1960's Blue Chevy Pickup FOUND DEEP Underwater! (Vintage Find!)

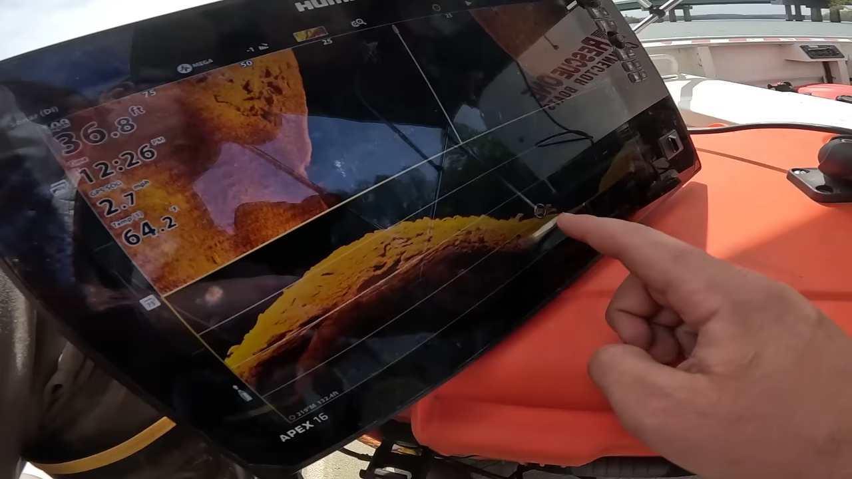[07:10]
On screen: depth 36.8 ft
That's the exact same shot I got. That's why it looks like a boat with a top.
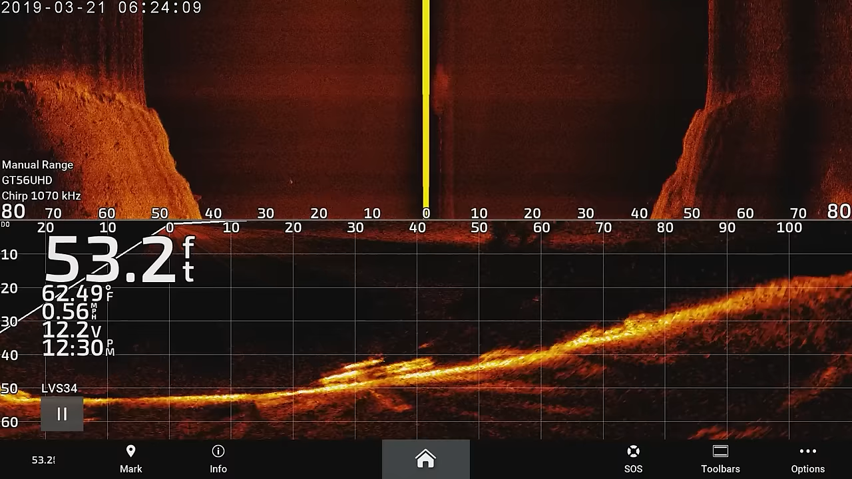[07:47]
On screen: depth 53.2 ft, water 62.49°F, speed 0.56 mph
I don't see a motor on it. That's what makes me think not a...
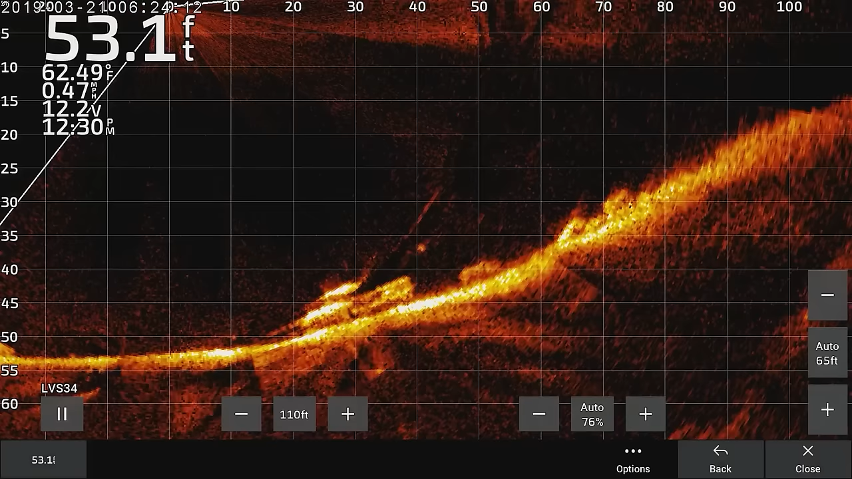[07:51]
On screen: depth 53.1 ft, water 62.49°F
The full screen. No, that's a truck. Look how square the back is. It's a truck, man.
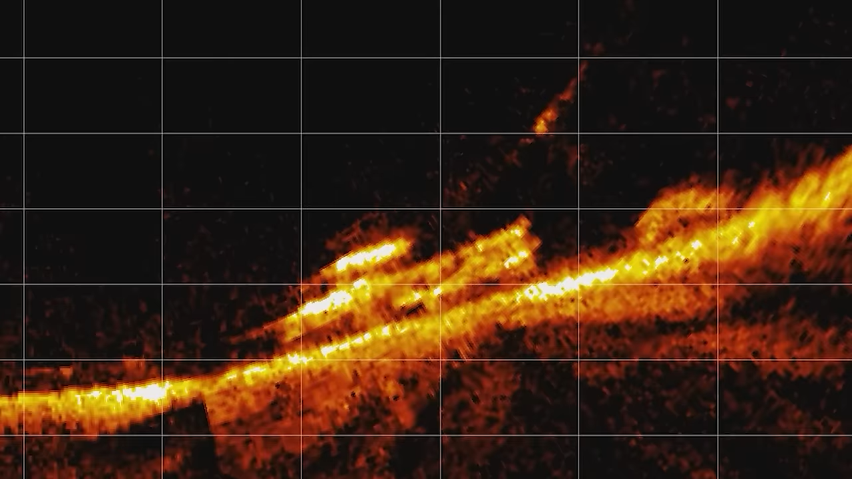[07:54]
Look, you can see the wheel well inside of it. Unless it's like the motor fell inside of it. I just don't... You know what? That's a truck. It's a truck or a boat, but that live scan looks just like a darn truck. I mean, yeah, with the wheel well in there, squared. I don't know. It's hit or miss. Look how square is the back. Why don't we... A boat would be... That's a truck, man.
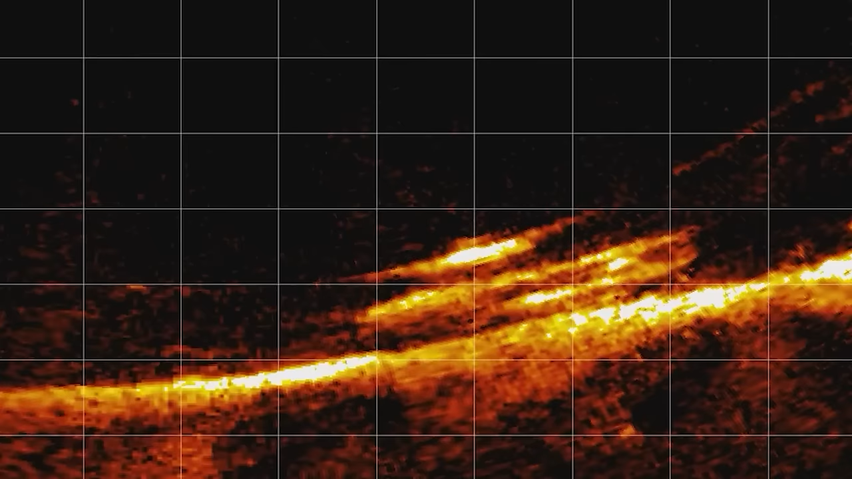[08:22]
Why don't you get that magnet going and see if we can snag it. 50 feet. It's not bad. There's something behind it. Is that a rock? I don't know. Something square? Maybe a trailer. Heights.